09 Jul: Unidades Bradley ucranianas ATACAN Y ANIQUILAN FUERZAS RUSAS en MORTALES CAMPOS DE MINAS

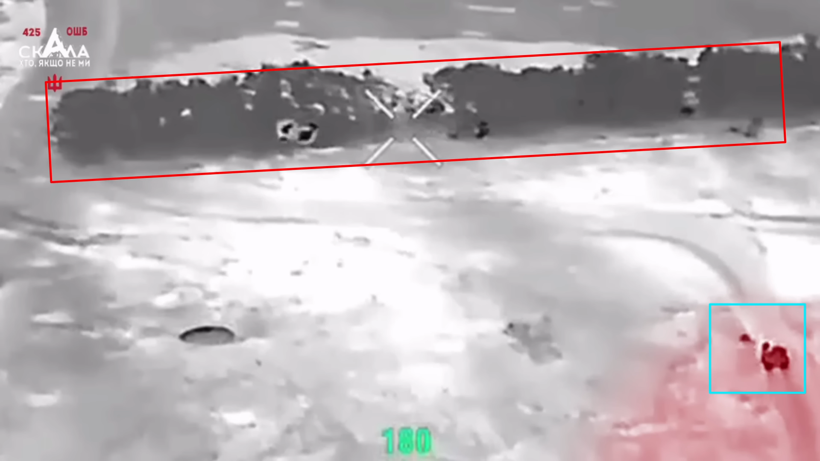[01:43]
Las imágenes geolocalizadas muestran al Bradley avanzando a gran velocidad mientras lanza fuego de su presión con su cañón principal.
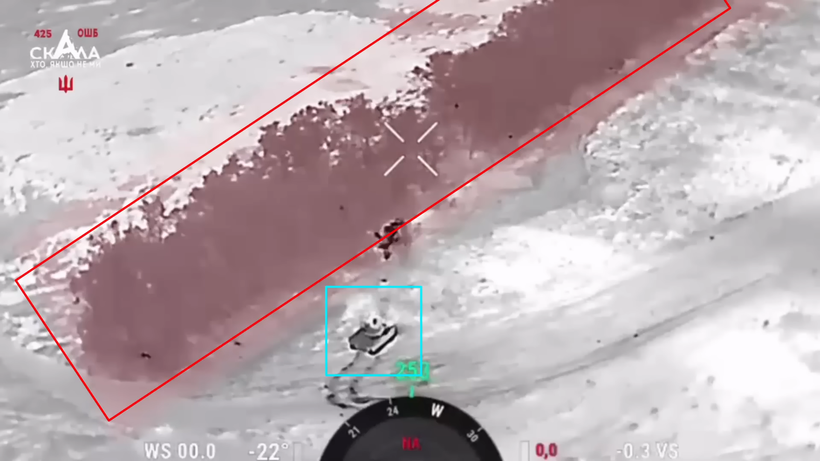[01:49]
El efecto intenso y devastador de esta potencia de fuego es evidente, ya que el vehículo se acerca a varios metros de la línea de árboles y sigue infligiendo daños a los rusos desde muy cerca.
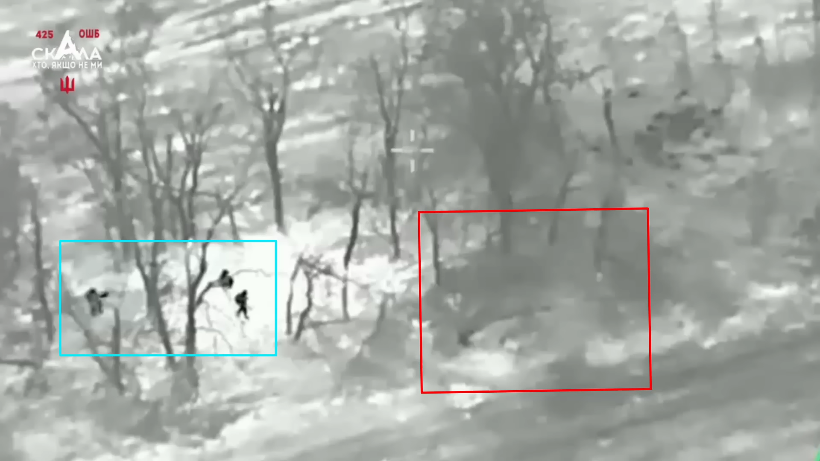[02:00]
Posteriormente, el grupo de asalto de infantería ucraniano desembarca y comienza a despejar las trincheras utilizando diversas armas, incluidas granadas. Momentos después, la tarea está terminada y llega otro Bradley que envía tropas adicionales y evacua a un soldado herido.
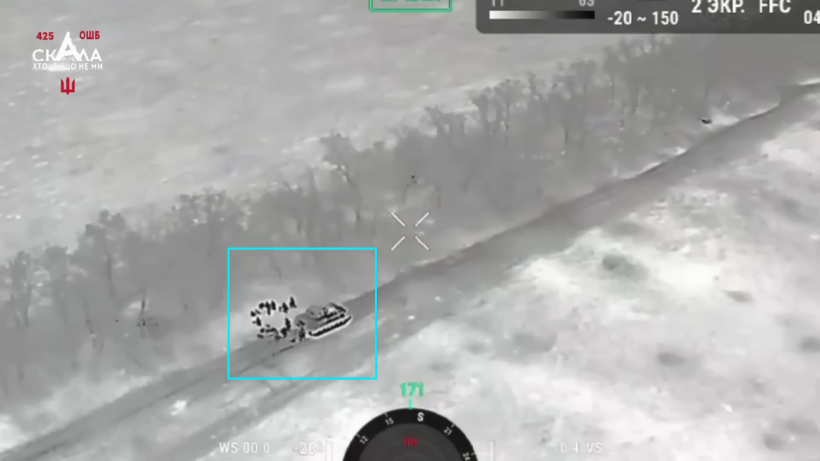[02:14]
Los blogueros militares rusos reconocieron más tarde que el resultado de este contraataque fue un éxito,
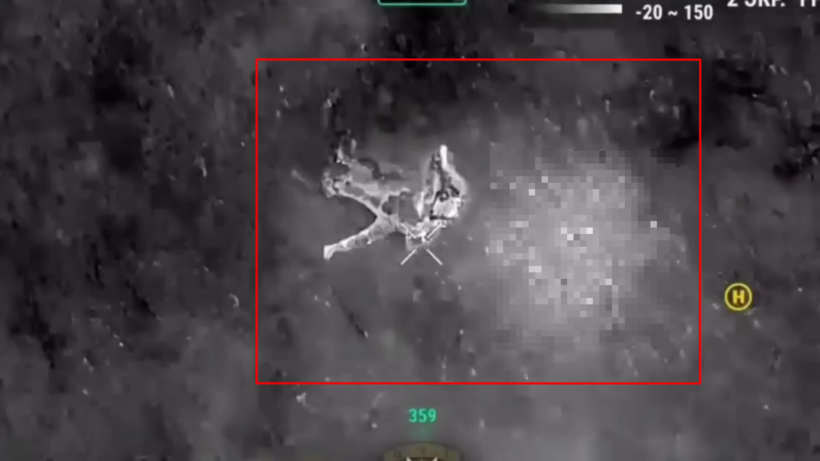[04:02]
sus enfrentamientos con diversos objetivos enemigos en la zona. El primer vídeo destaca el hábil trabajo de sus operadores de drones FPV a los que se ve atacando tropas rusas en los campos abiertos y entre las ruinas de Paraskoviivka.